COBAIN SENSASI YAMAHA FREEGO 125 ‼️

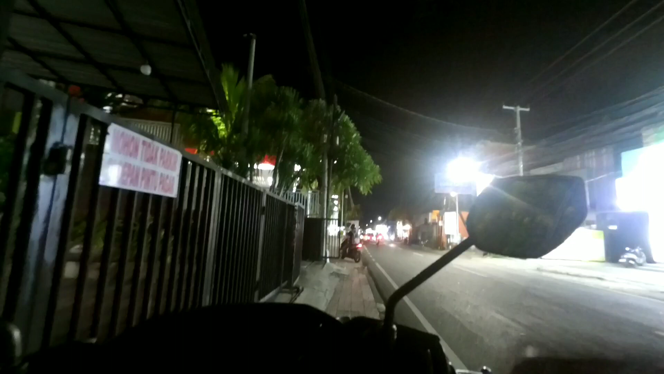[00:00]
Halo semua, kembali lagi di channel Bliman VRB. Ya guys, di video kali ini saya
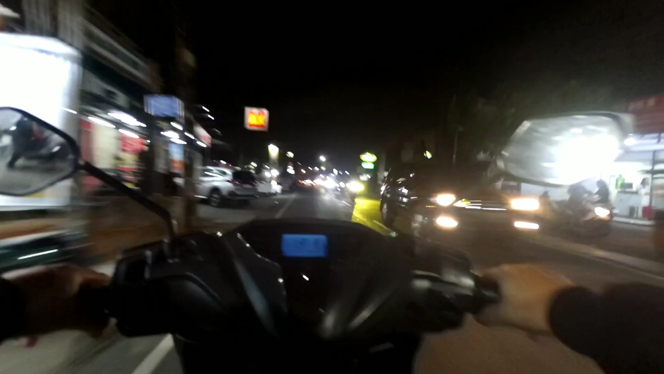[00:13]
lagi naik ride dan saya bersama motor Matic kecil ya dari Yamaha. Ya, ini dia motor Yamaha Prigo 125 ya.
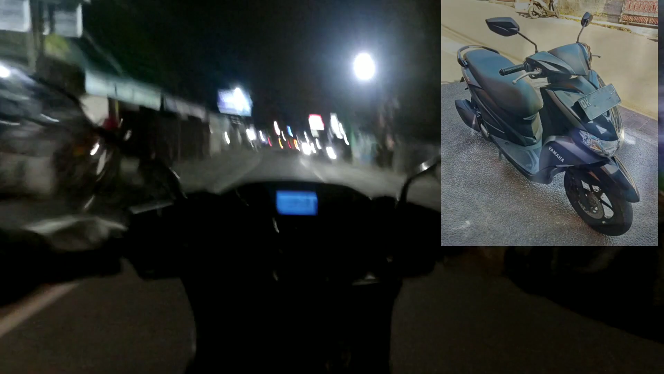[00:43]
Prigo 125. Ya, saya dapat kesempatan untuk tes ya bersama Prigo 125 malam-malam ya.
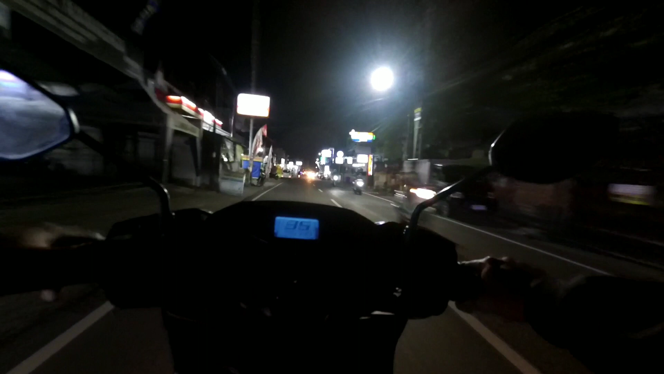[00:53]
Sekalian merasakan riding impresinya itu gimana ya? First ride Prigo. Kalau bilang first ride sih dulu pernah sih, udah lupa tapi udah baru-baru muncul. Untuk first ride motor ini ya,
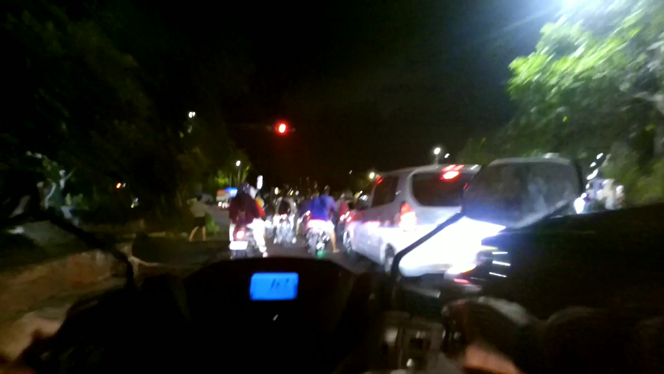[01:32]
aneh katanya ada tinggi decknya.
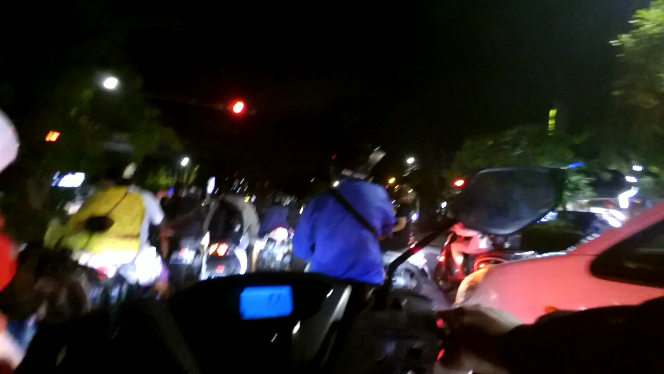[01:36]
Dan kita coba penerangan lampunya mumpung malam-malam, tapi nggak ada tempat gelap ya sini.
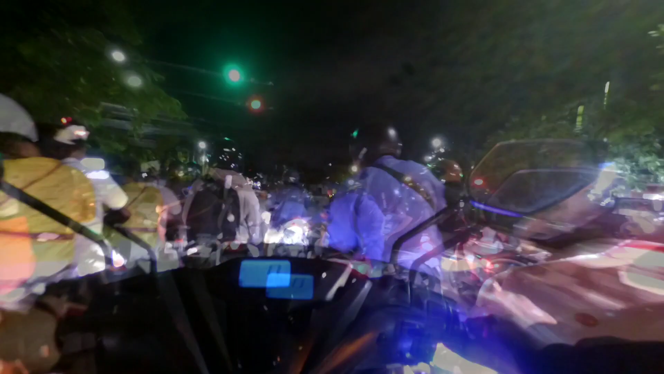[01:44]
First ride kalau untuk tarikan awal sih ya plus
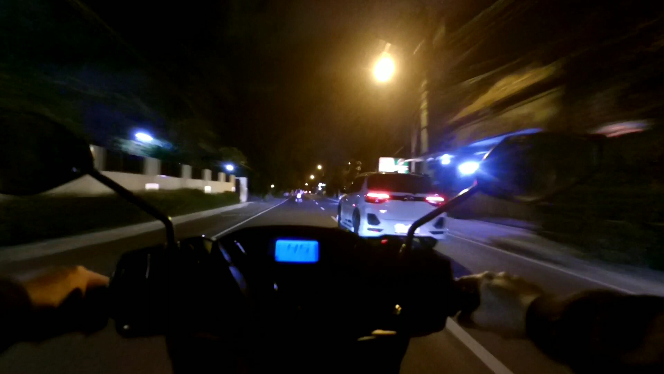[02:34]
rada gundul di depan, jadi kalau nginjak garis putih itu agak meleot ya. Ya begitulah guys, first impression ya Prigo 125 sambil tes lampu. Lampunya ternyata nggak terang, remang-remang aja guys. Lebih terang si Lexi sih kalau untuk lampu ya. Kok gini banget lampunya,
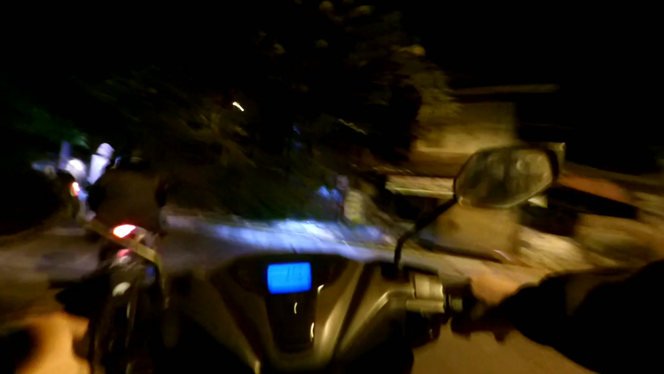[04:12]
CVT sih masih halus karena baru di servis juga. Prigo 125 tahun 2020 awal ya ini ya, sama aja dengan yang Prigo yang baru lahir, beda tahun aja sih. Minus nggak ada konsol di depan ya. Ya guys, mungkin video test ride nya tuh next ya lain kali. Ini video first ride sama tes lampu ya, ternyata lampunya tuh nggak terang.
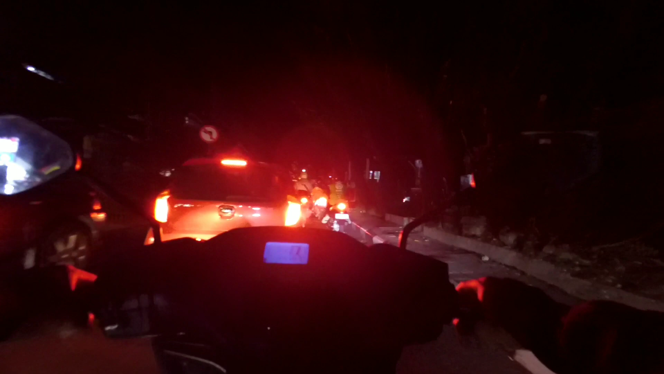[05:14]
Beneran guys, lampunya tuh nggak terang banget.
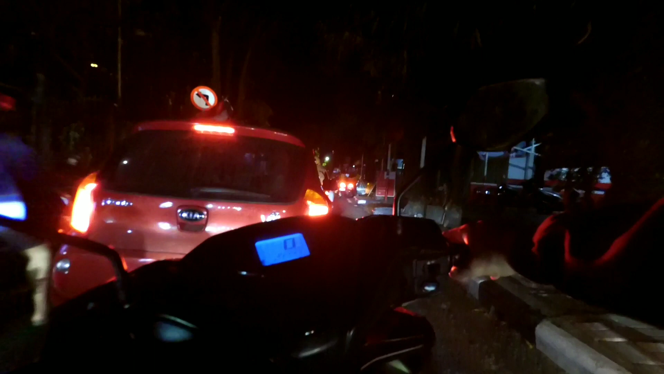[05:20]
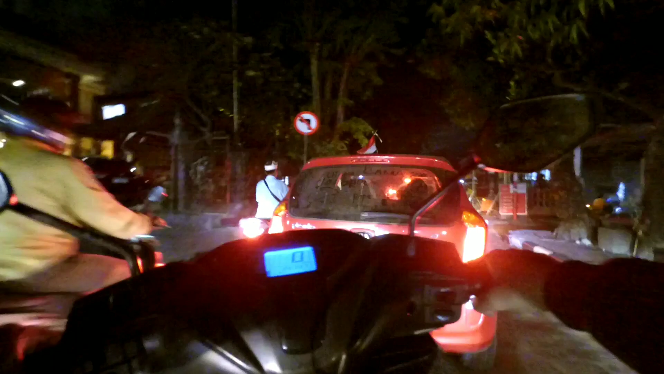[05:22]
Sayang tuh, sayang nggak ada gini. Apa tuh namanya, yang benar-benar gelap lah tempatnya. Jadi nggak bisa lah merasakan yang benar-benar.